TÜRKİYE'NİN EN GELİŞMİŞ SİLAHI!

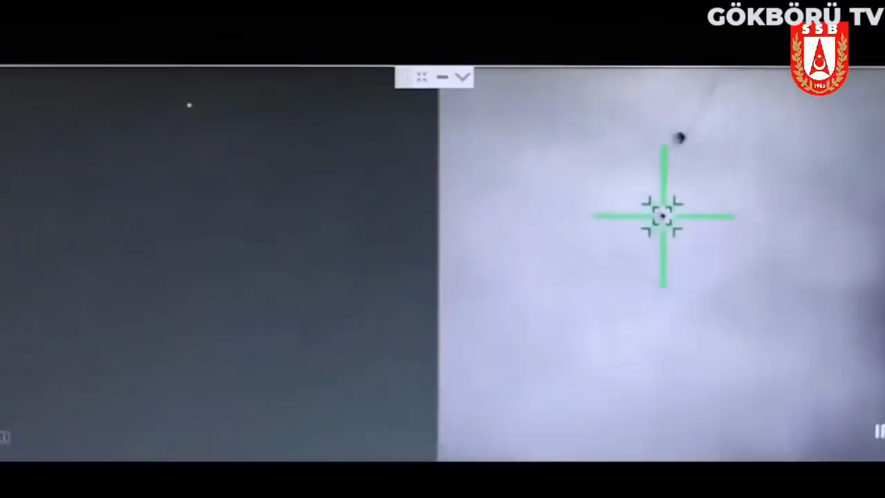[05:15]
Araçlı Hisar A sistemine bağımsız bir sistem olabilmesi için bir hava gözetleme radarı ve bir elektrooptik kızıl ötesi sistemi montelenmiştir.